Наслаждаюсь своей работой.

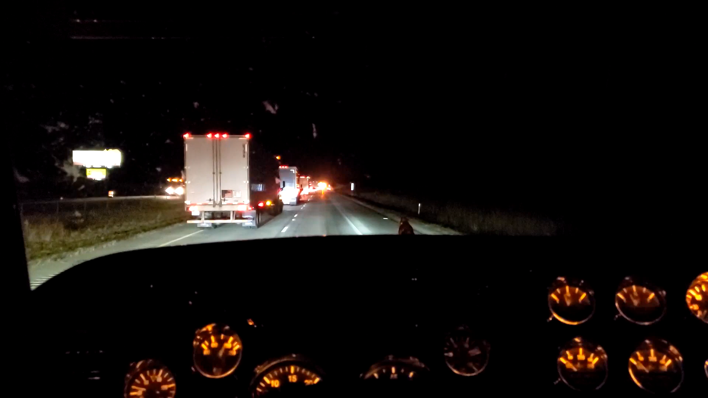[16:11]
Весь фривей сгоняет в одну линию. Здесь также дальше будет стройка, насколько я помню. Неужели авария где-то на стройке произошла? Сейчас подъеду, посмотрю. Время тикает, а мили не накручиваются на кардан. Так что надеюсь, что после вот этих ребяток мигающих погоним полную силу.
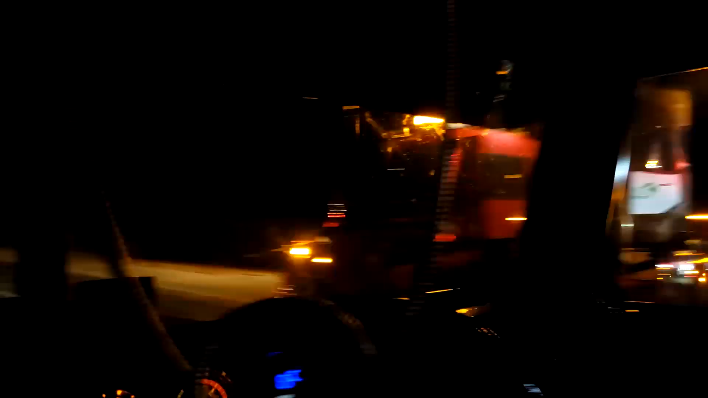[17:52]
Я удивляюсь. Там и удара не видно. А столько устроили перекрытие хайвея. Просто жесть. Ну, полетели.
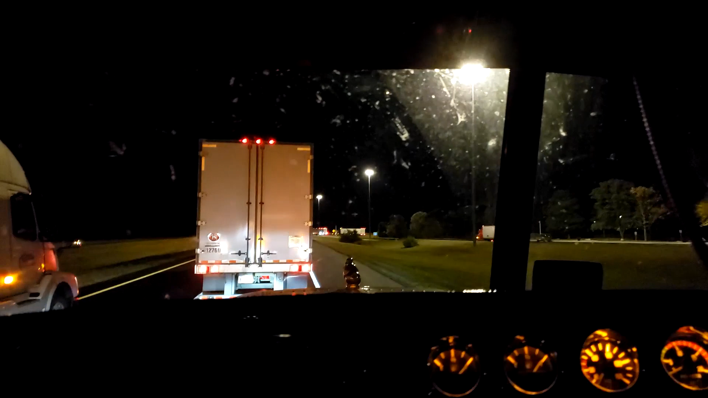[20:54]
Надеюсь, все живы и здоровы. Только вот выехал, вот кофе взял, показывал вам. О-о, а куда ты едешь, мужик? Все уходим налево, ребятки. Уходим направо, налево. Куда мы уходим, я не понимаю. Тот направо прется. Это его поворотник или аварийка включена? Тоже непонятно. Сейчас подъеду, покажу вам, в чем дело. Стекло грязное, извиняйте, друзья, но не до него сейчас, я вам честно скажу.
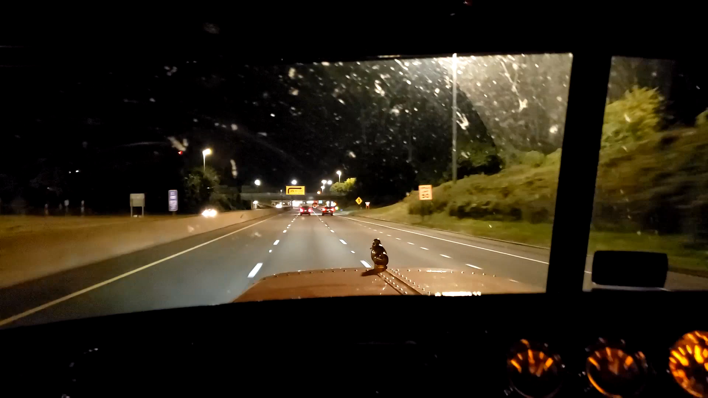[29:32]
Давненько я тут уже не ездил. Видите знак? 30 миль в час поворот будет. 50 километров.
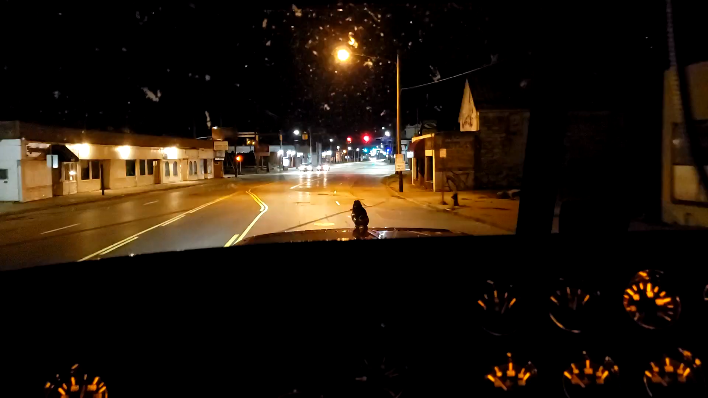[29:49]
Ну что, господа, езжу, езжу, объезжаю здесь повсюду.